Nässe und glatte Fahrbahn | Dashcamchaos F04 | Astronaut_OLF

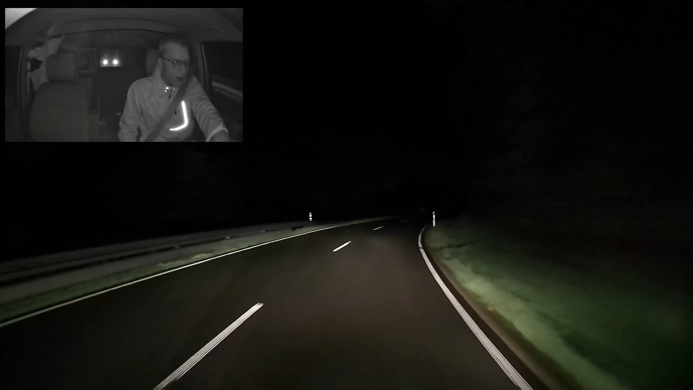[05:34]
Das Ganze geht natürlich auch noch einen Ticke schlimmer. Und zwei in der Nacht. Hier war jetzt gerade eins. Wer hat's gesehen? Schreibt's in die Comments.